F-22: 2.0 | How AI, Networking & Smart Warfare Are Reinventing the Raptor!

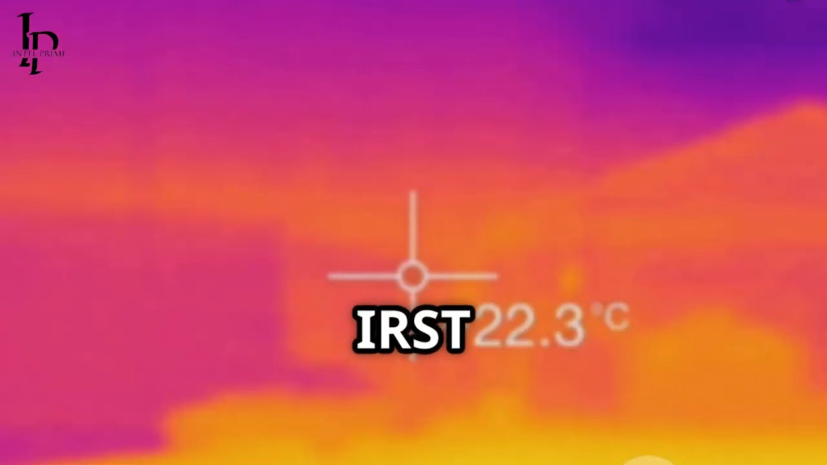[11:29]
an IRST is a passive system that detects the heat signatures of other aircraft and missiles.